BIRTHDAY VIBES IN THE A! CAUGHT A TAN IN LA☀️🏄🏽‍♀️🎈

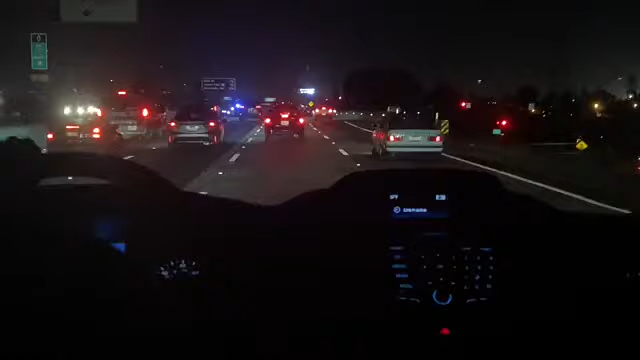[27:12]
I guess he's slowing down traffic because these motherfuckers ain't lost their goddamn minds, y'all. I'm glad we in the front. These folks was ridiculous when they come flying by us.